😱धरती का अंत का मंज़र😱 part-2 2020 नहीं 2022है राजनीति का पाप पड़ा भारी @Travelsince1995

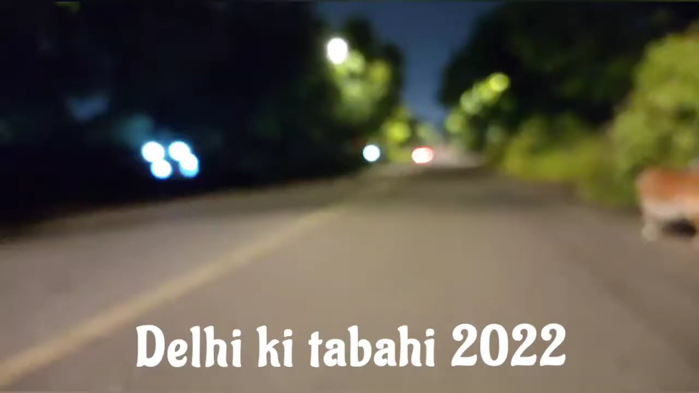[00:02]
भाई मैं कनाट प्लेस में हूँ फिरोश्या रोड पे और जिन लोगों को लग रहा था कि मेरे घर के पास कुछ नहीं हुआ वो यह देखो